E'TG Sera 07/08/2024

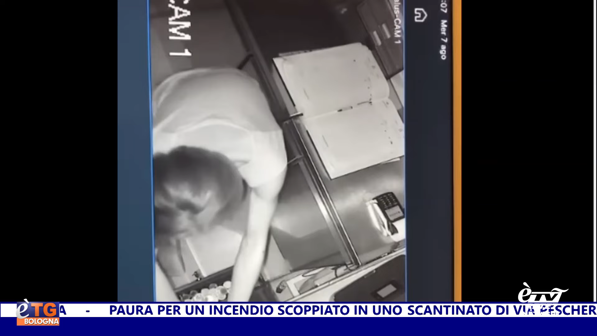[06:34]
che dopo aver spaccato la porta d'ingresso è entrata nel locale e ha rovistato in cassa. Si è porato via 300 euro,
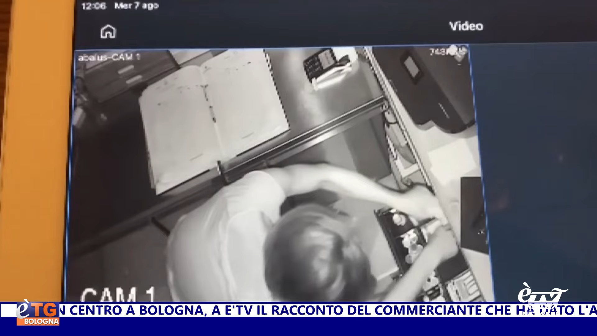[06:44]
dichiara il ristoratore dal passato politico, ma i danni sono di gran lunga superiori perché per entrare ha forzato la porta d'ingresso e per sistemarla ci vogliono altri 1000 euro, evidenzia ancora.